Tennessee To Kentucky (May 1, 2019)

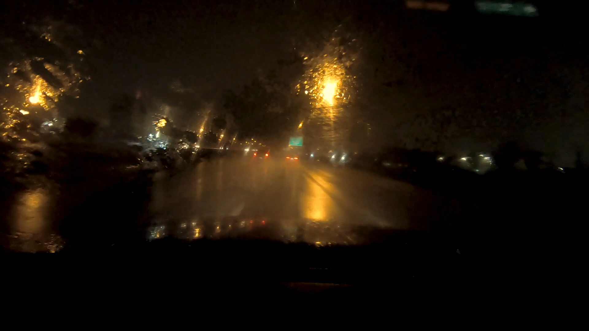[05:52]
Okay, you've already experienced a little bit of hydroplaning. Rain is really coming down. This is Cincinnati. My ETA has now been adjusted for 1.07 a.m. It is now 11.25 so adjustment is 1.5 hours.